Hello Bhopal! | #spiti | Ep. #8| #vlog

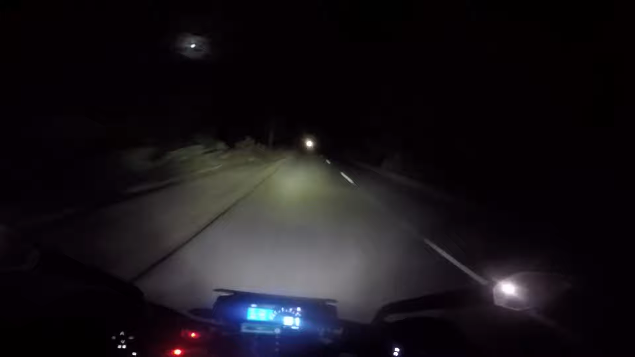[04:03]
9 PM एंड वी आर स्टिल राइडिंग टू भोपाल। मेरी फ्यूल रेंज है अभी 190 किलोमीटर्स, भोपाल इज अनदर 100 किलोमीटर्स टू गो। बाहर डिजाइन ऑफ स्टॉक लाइट्स ऑन, बाहर डिजाइन ऑन, टाइम टू गो।
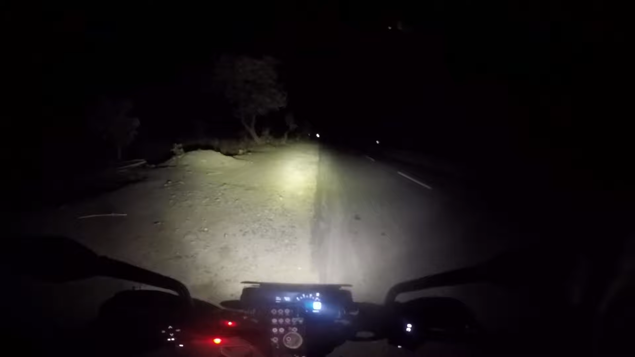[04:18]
60 किलोमीटर्स टू गो फ्रॉम भोपाल, एक घंटा मान के चलिए आप। बेगानी शादी में अब्दुल्ला दीवाना और ये आ गया है ओवर ब्रिज जहाँ से हमको है आगे जाना। यहाँ से हमारे विवेक भाई को कटना पड़ेगा क्योंकि उनको जाना है दूसरी जगह और मुझे जाना है दूसरी जगह। बहुत ही सही ट्रिप रहा दिल्ली से भोपाल,
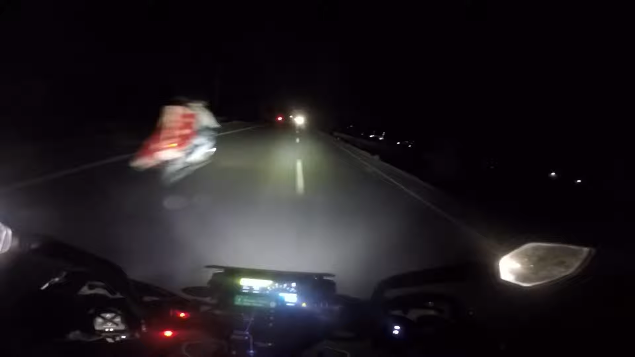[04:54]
15 घंटे लगे, बीच में बहुत सारे स्टॉप्स लिए, सोए, गलत रास्ता लिया, लेकिन ओवरऑल इट वॉज वेरी मच फन।
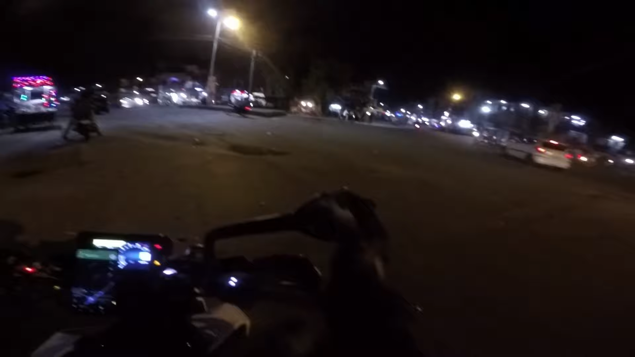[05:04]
और इज़ फाइनली भोपाल एंड दिस इज़ करून चौराहा। अभी मेरे को जाना है अपने घर। वैसे तो मैप की ज़रूरत है नहीं, लेकिन अब भोकाल बनता है मैप लगाने से तो लगा ही लिया है।
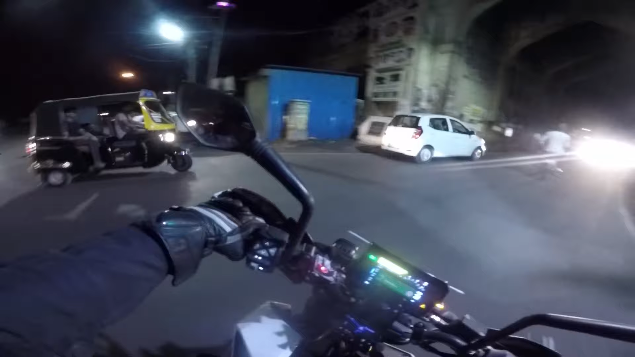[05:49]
और ये हमने एंट्री मार ली है ताजमहल के दरवाजे के अंदर। ओ हो VIP रोड और वेलकम टू भोपाल भाई लोग।